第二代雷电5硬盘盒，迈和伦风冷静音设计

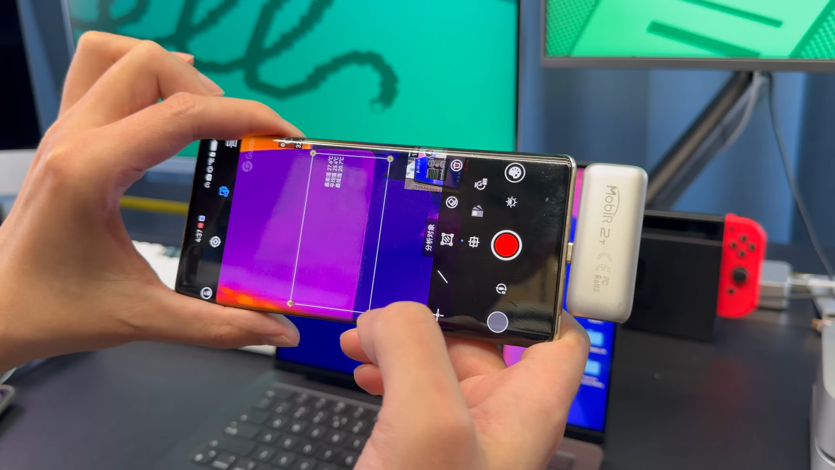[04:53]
现在已经是测试了10分钟之后连续读写这是它的最疯狂的一个状态最高温度
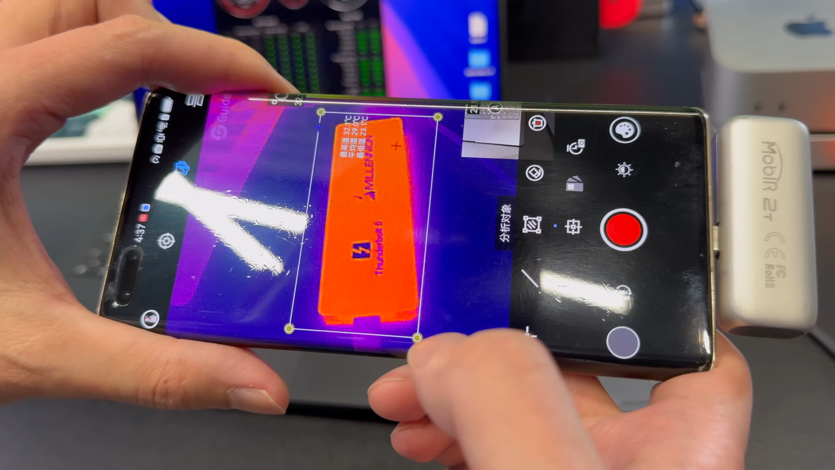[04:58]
31.
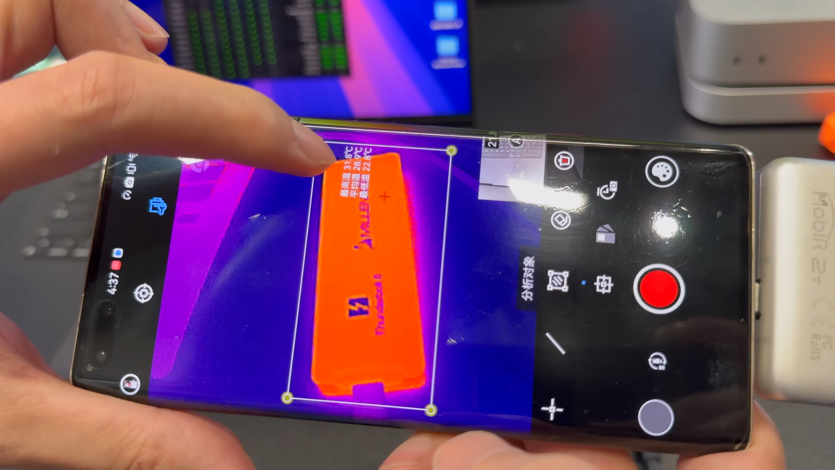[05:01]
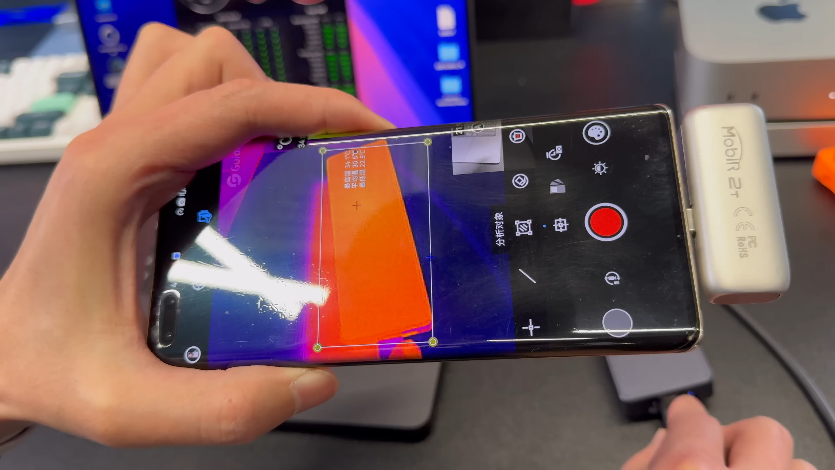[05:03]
9度背面接触SSD的这一面最高温度33.